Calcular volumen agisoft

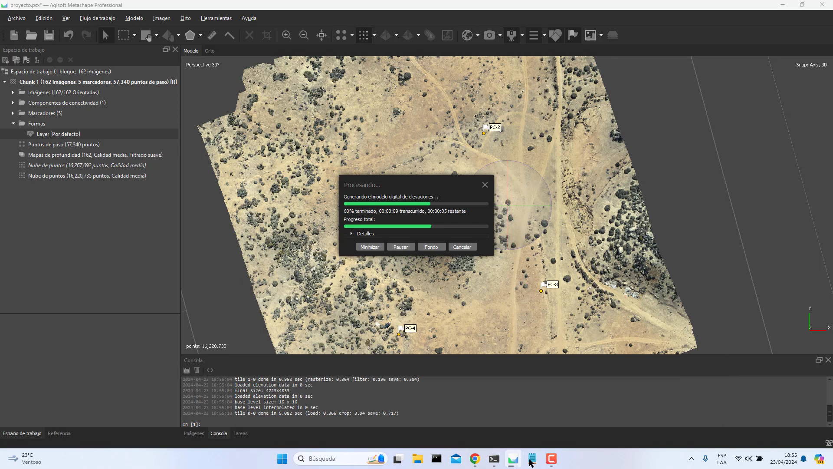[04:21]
y ya está espero que se termine de crear esto y esperemos hacer la comparación que tengo apoyo aquí voy a ocultar en este archivito
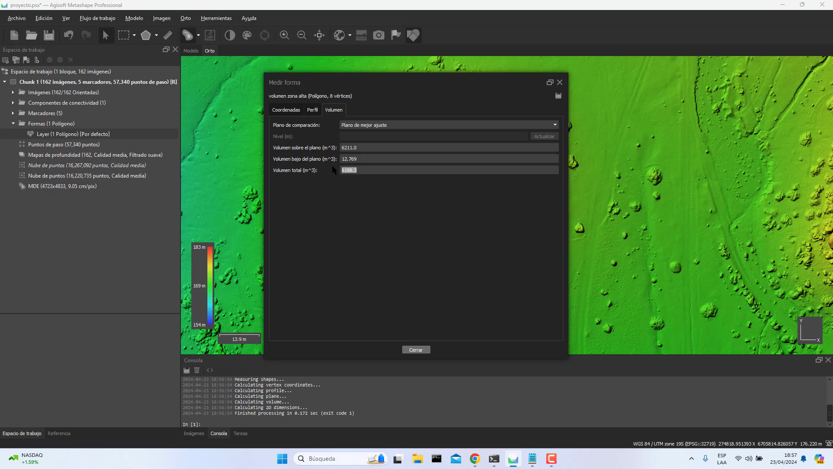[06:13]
hacemos clic derecho medición ahora sí ahora sí es el medio medio vamos a volumen dice que el volumen total metros cúbicos 6.198 6.198 6.198
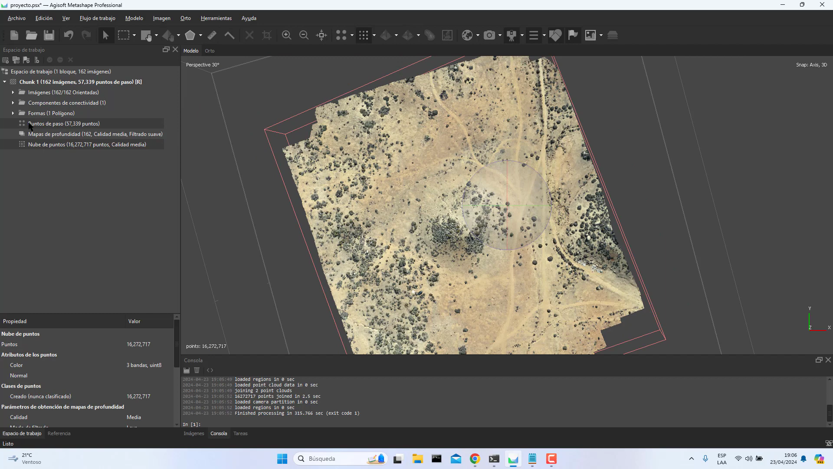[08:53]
no sé si puedo poner aquí mi forma mi forma no se ve ahí ya vamos ahora a crear eh
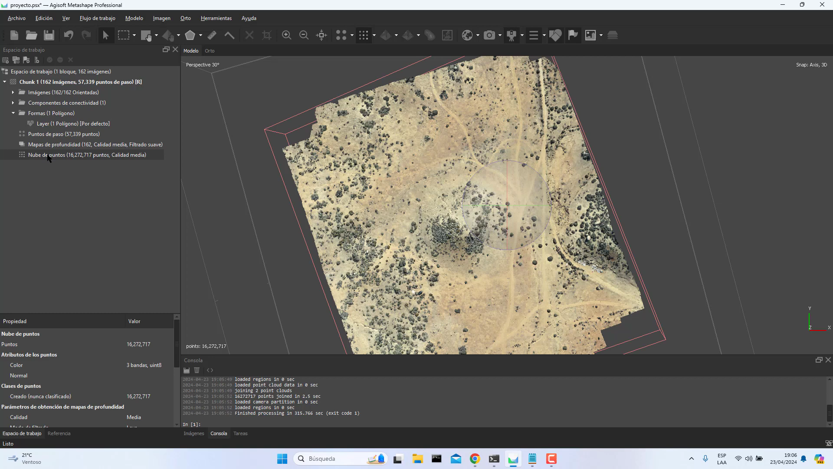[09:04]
lo que es el modelo digital de elevación ahí está la zona geográfica etcétera lo bueno que esto se crea rápido con mucho procesamiento